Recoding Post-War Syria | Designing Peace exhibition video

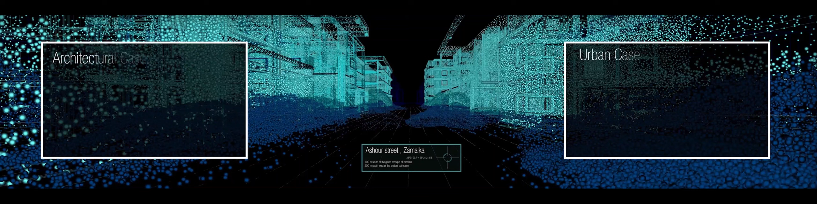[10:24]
So the way we can imagine the information using data visualization as a powerful communication tool,
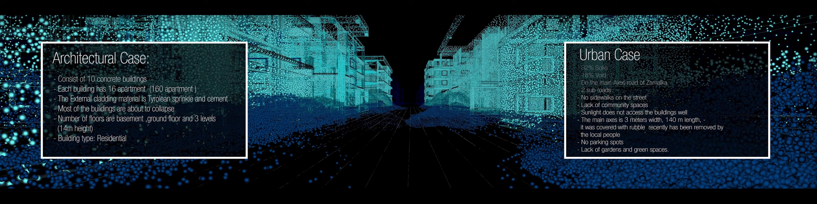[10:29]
one can imagine the extent of the destruction through location data,
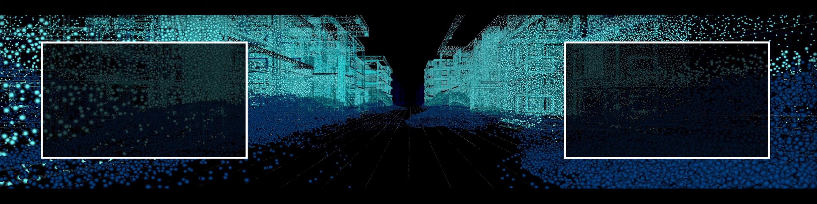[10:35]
population density, infrastructure, change documented, and using 3D data scanning and point cloud technique. So the people and the visitor can observe one of the local neighborhoods in Damascus, and the projection mapping serves as a media to attract it. The people and the visitor for this. These technological and research expertise arms us with the ability to work on a diverse range of design ideas and strategies to regenerate the city. With the creative mind and practical hand,
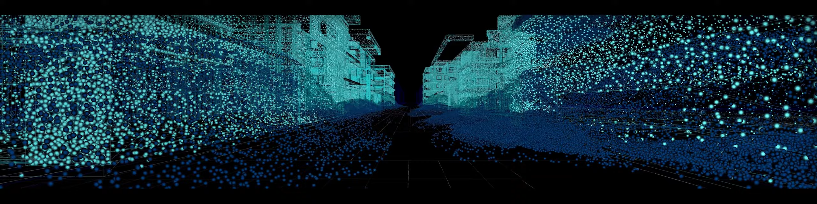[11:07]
we try to exceed functionality and authentically while value the humanity, efficiency, and sustainability for the brighter future of the city.